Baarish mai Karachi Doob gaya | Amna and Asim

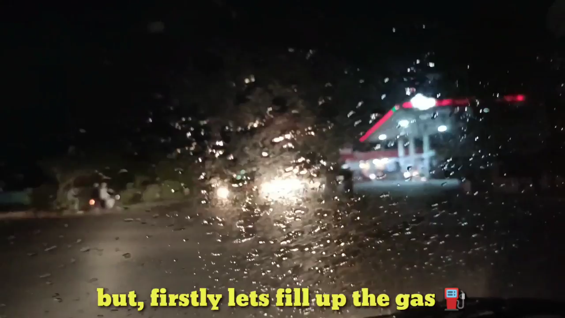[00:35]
और सबसे पहले हम अपना पेट्रोल डलवाएंगे क्योंकि पेट्रोल बिल्कुल ख़त्म है और बारिश भी हल्की हल्की हो रही है।
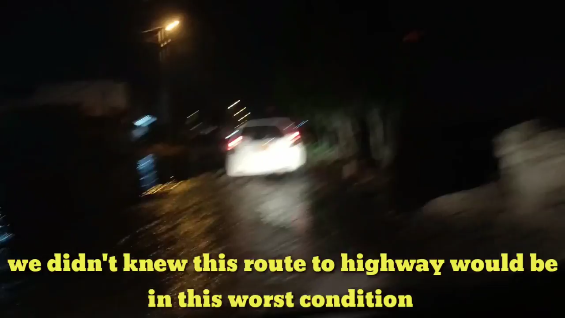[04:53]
लेकिन हमने दूसरा वे लिया हाईवे की तरफ, एंड वी फाउंड आउट दिस वर्स्ट सिचुएशन एंड वी वर स्टक इन दिस।